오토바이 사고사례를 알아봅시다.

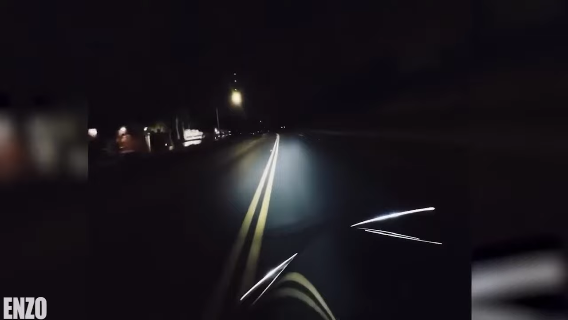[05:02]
야간주행입니다. 요거는 사고까지는 이어지지 않았지만 로드킬을 한 적도 있고 제 친구 같은 경우에는 스쿠터로 고라니도 쳐본 적이 있습니다. 야간에 특히 시골길 주행할 때 조심해야 되는 로드킬 사고입니다. 저는 고양이하고 너부리를 밟아왔고 친구는 고라니를 박았죠. 결국 그 생물들은 다 죽었습니다.